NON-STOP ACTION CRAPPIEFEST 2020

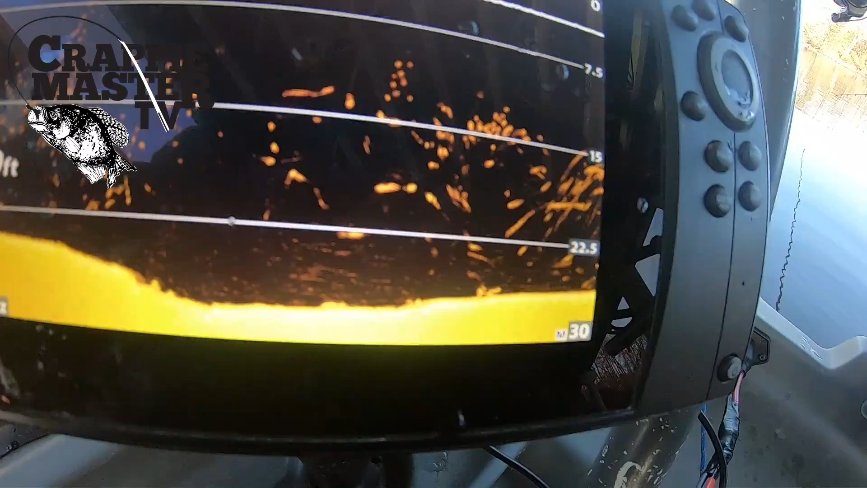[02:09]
Let's see what that looks like there. That's what we're going to fish here until we can't catch any more.
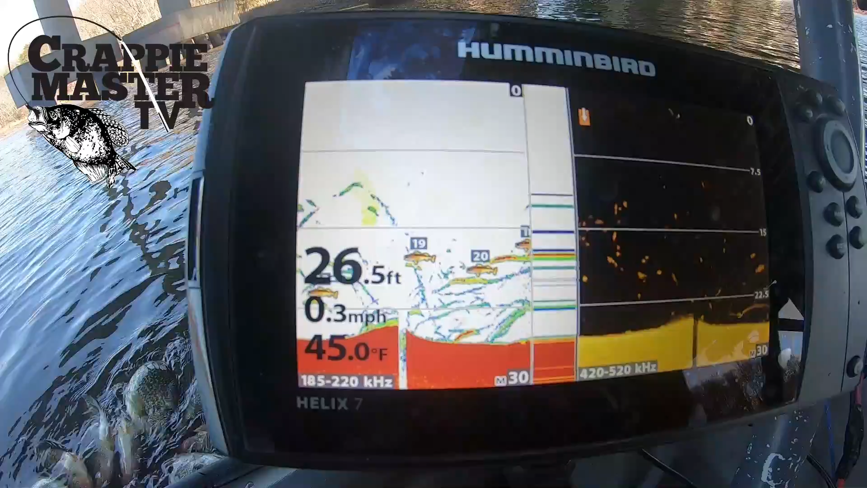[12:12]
On screen: depth 26.5 ft, water 45.0°F, speed 0.3 mph
Just literally just been trolling, spider rigging, catching them anywhere between 15 and 22 feet. So fish has been pretty good today.